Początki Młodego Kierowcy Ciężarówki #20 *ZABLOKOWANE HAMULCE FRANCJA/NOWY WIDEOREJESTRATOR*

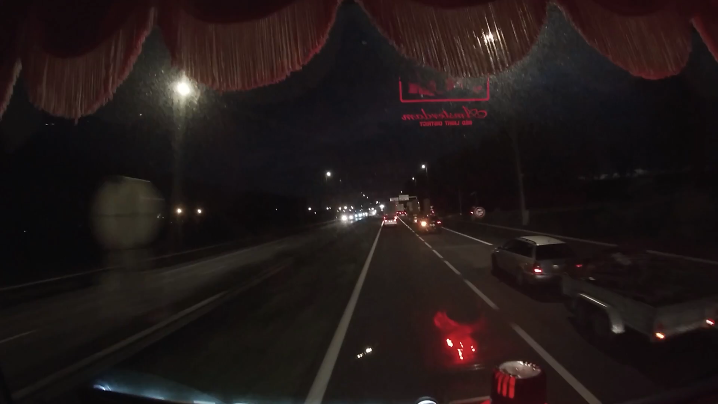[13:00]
Witam Was. Super, co? Kolejna rajka. Stoi na autostradzie, na pasie awaryjnym.
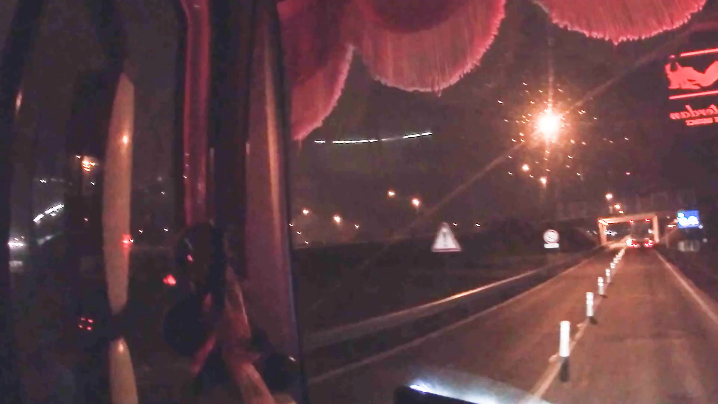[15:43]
Polami spieprzają przed policją. Policja, o, widzicie, goni. Nie wiem, czy to widać.
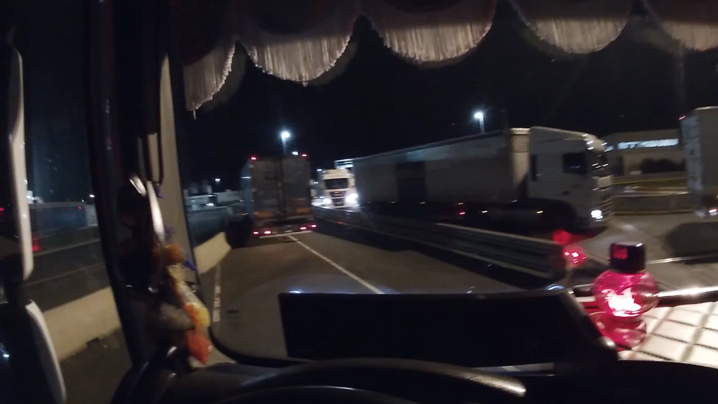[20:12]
dopiero się jedzie takim slałomem pod te wiaty. W normalny dzień, w normalnych warunkach od razu pod te wiaty pakują, a teraz pakują ci, ci, co wjeżdżają do portu, jadą w rajki i dopiero z tych rajek są wywoływani, co zajęło mi dwie godziny około. W jednej rajce godzina, w drugiej godzina i tak to widzicie wygląda. Teraz dopiero jadę na te check, check in, czy sprawdzenie.